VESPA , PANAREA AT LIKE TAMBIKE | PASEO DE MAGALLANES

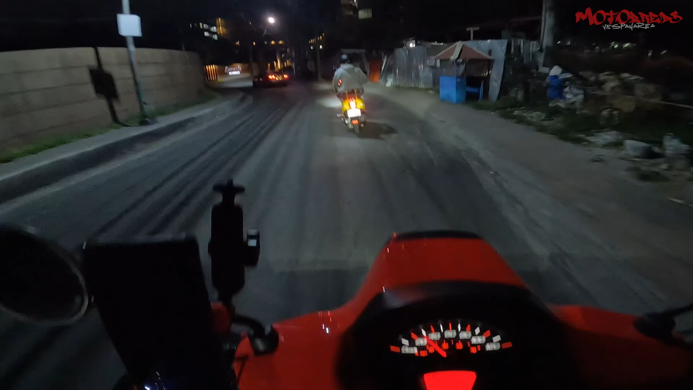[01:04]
Hype. Airport. Airport Road. Si, ano, C5 Extension.
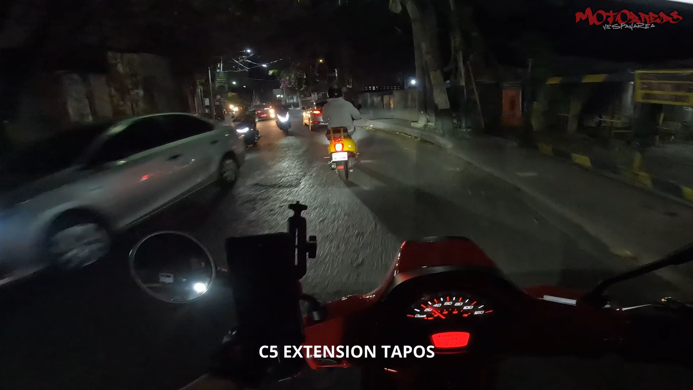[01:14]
C5 Extension, tapos, ano, Service Road. Oh, sarap ng open road. Masarap talaga bumiyahe pag linggo eh.